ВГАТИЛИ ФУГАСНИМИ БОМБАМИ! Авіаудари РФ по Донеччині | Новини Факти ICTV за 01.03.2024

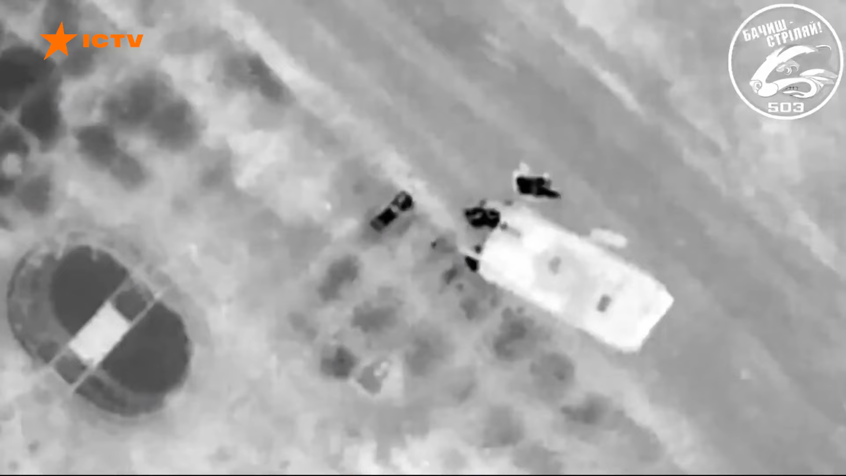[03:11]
Тримається український плацдар і на лівобережжі Херсонщини.
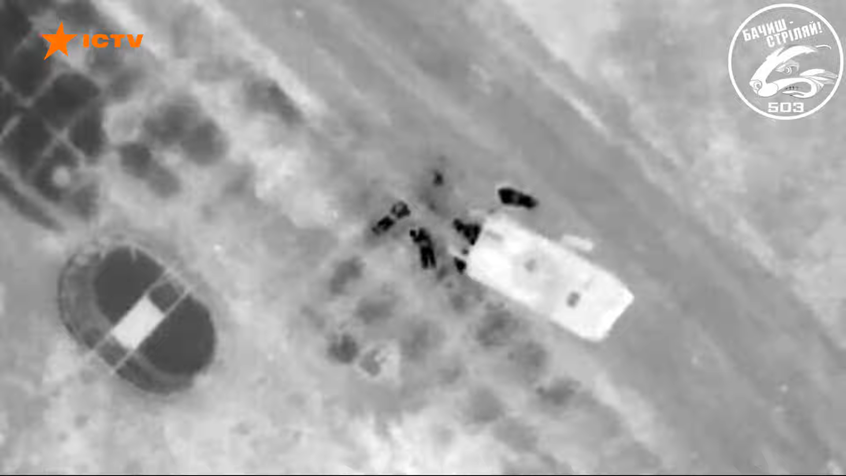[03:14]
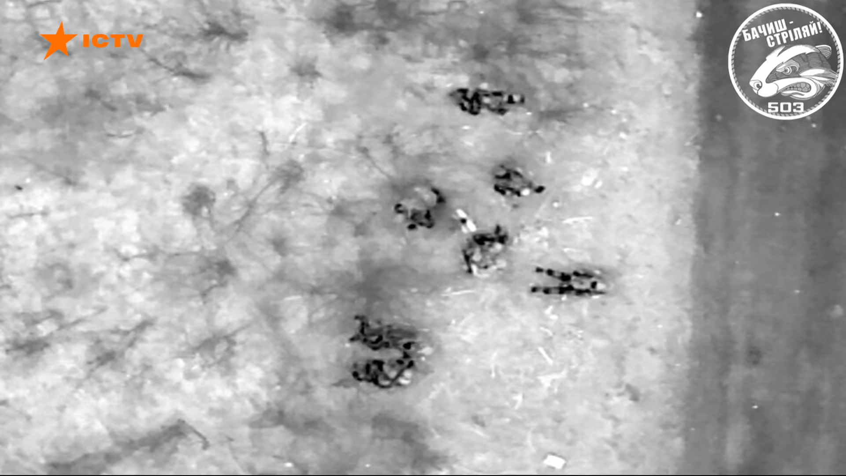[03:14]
Там за минулу добу росіяни намагалися чотири рази штурмувати українські позиції.
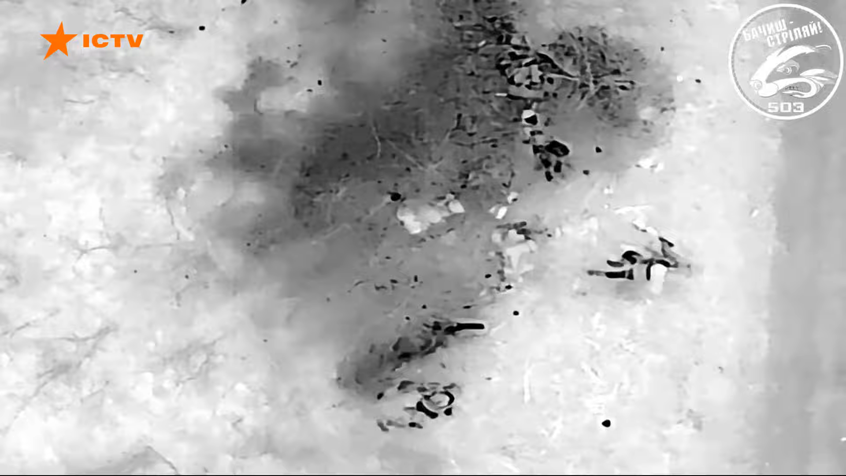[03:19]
Ворог продовжує штурмувати, при чому не змінюючи тактики. Вона залишається сталою.